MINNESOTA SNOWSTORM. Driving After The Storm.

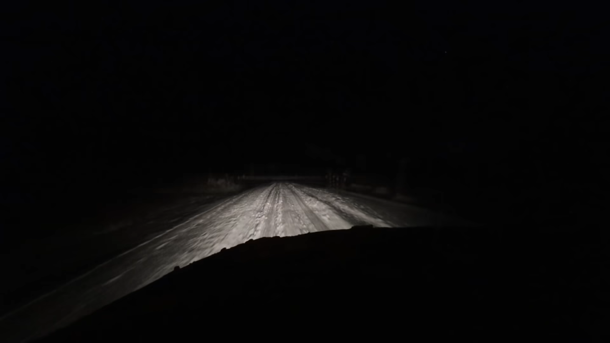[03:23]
Sure that this road would be plowed, but obviously it's not. I don't have any problem with it, but in a few hours when Melissa has to go to work, they'll probably have plowed the in front of the house, and then it's going to create a big drift or whatever you want to call it after the snow plow goes by, and hopefully she can get through that with her truck.
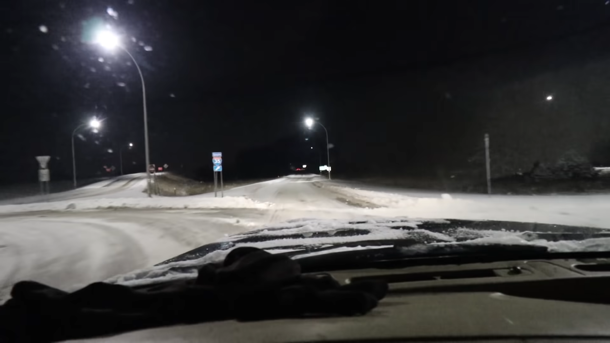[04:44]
Driving along at about 45 miles an hour.
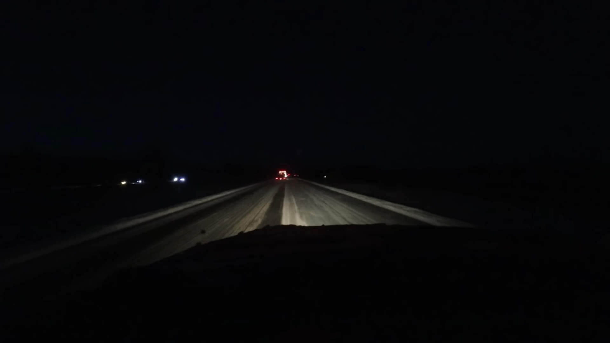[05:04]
A lot of people are passing me like I'm sitting still, including a lot of the 18-wheelers. I mean, those guys know what's going on more than I do, but I see them in the ditch sometimes too.